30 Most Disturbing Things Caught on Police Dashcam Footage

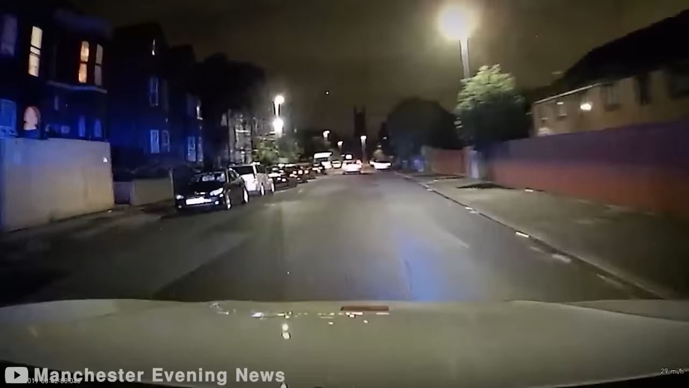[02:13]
Koshnal, behind the wheel of a stolen Audi, leads police on a daring chase. The officers in their BMW X5 struggle to keep up with his breakneck speed and reckless maneuvers.
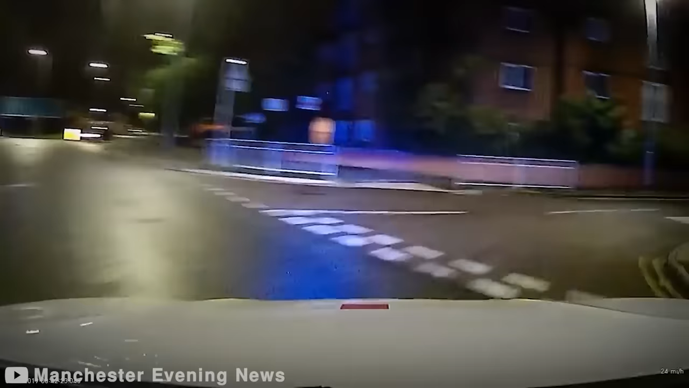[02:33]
His need for speed takes center stage as he defies speed limits, reaching over 70 miles per hour on roads meant for a fraction of that. It's a wild ride that keeps everyone on their toes. When you think it can't get any crazier, Koshnal's reckless escapade takes a shocking turn. He collides with a tree and a set of railings, causing severe damage to the stolen Audi.
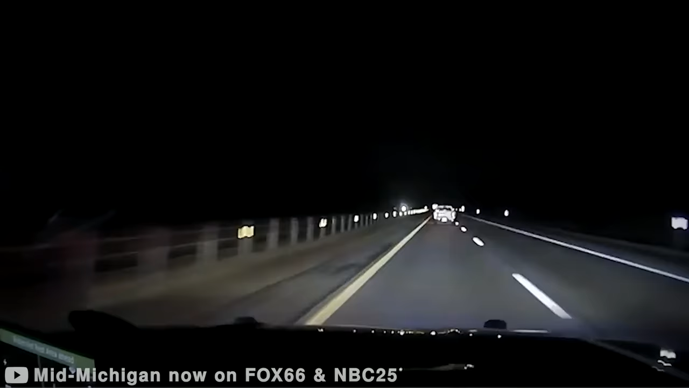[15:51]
Miller displayed dangerous driving, changing lanes, and even driving on the shoulder. With determined resolve, deputies formed a perimeter around Miller's truck, embarking on a relentless pursuit that spanned miles. Their tenacious pursuit extended into Berrien County, where they employed spike strips in multiple attempts to halt the suspect's vehicle.
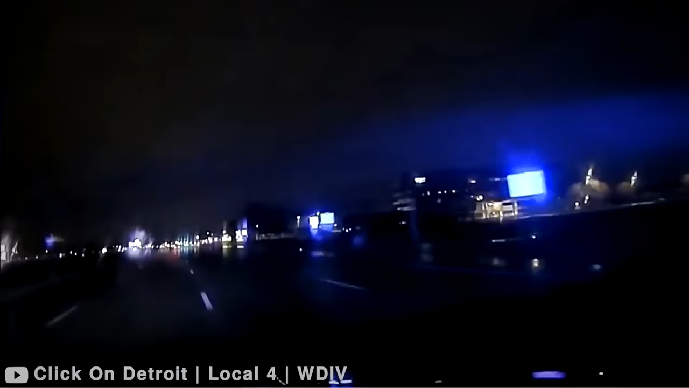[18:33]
Here is a police chase in Sterling Heights that was caught on a dashcam and will keep you on the edge of your seat as officers race through the streets, navigating sharp turns and narrow alleys in hot pursuit of the suspect. In Sterling Heights, law enforcement officers responded to reports of a suspect exhibiting reckless driving behavior. The dash cam footage from one of the police cruisers offers a glimpse into their challenging circumstances, a dimly lit and rain-soaked road, making their pursuit even more treacherous.
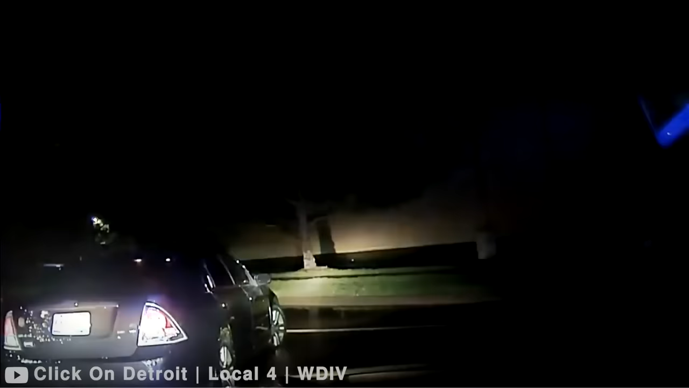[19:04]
In a surprising turn of events, the suspect abruptly abandons their vehicle and continues their escape on foot.
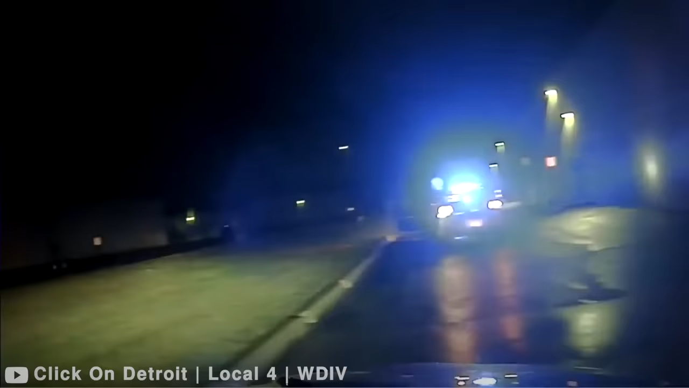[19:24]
Despite the suspect's attempt to outrun the officers, their determination pays off.
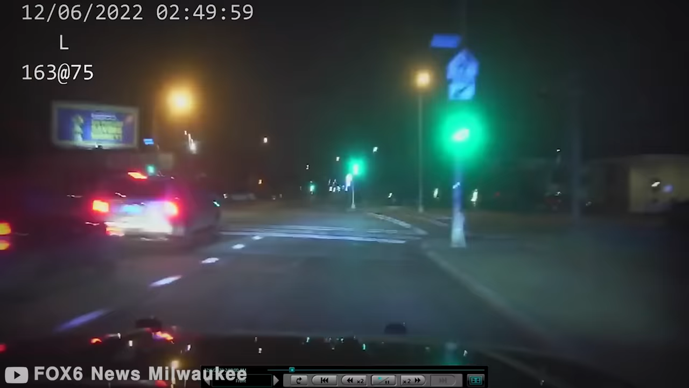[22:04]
The heart-pounding high-speed chase finally ended in a horrifying crash near the intersection of 60th and Lincoln in West Allis at around 2:45 a.m. The force of the impact brought the pursuit to an immediate halt, leaving no room for escape for the two men inside the fleeing vehicle. The apprehension of the suspects marked the conclusion of a thrilling chase that had kept law enforcement and bystanders on the edge of their seats.